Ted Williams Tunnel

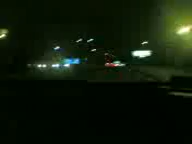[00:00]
Strike me wrong if I'm incorrect, but did we just emerge from the Ted Williams Tunnel? Ceiling tile-less? I believe we did. Victory is ours.